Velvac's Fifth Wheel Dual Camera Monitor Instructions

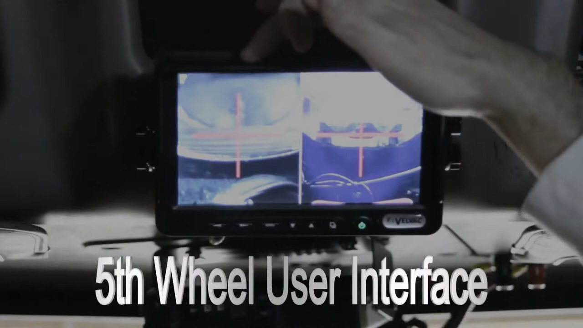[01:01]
What you're seeing on this side is actually the crosshairs that are going to line up with the kingpin and this side is actually the crosshairs lining up with the latch. So we've already backed the truck up a little bit.
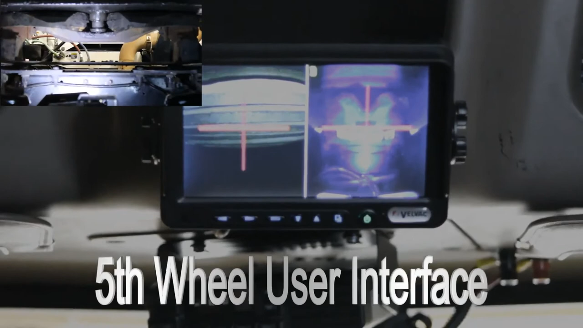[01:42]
with that little shake, we're actually latched onto the trailer.
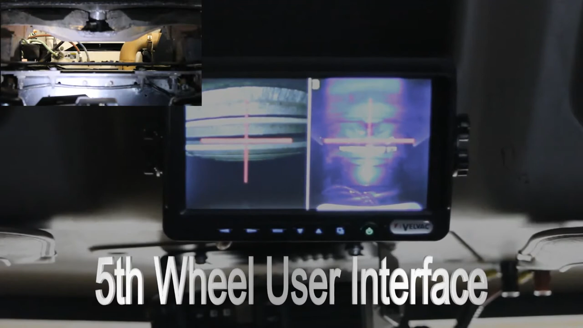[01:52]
At that point, we recommend going out to make sure visually it's latched on. And then the last and most important thing that's recommended is that you do a tug test to assure that the latch is actually engaged. And at that point, when we take the vehicle out of reverse and we put it into either neutral or we put it into drive,
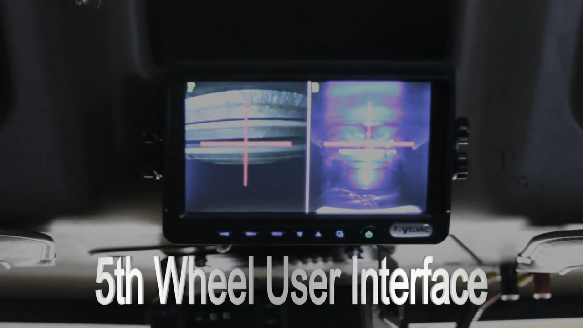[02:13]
the actual cameras will go off and we'll actually be able to move forward and drive the vehicle wherever you need to go. Thank you. Bye!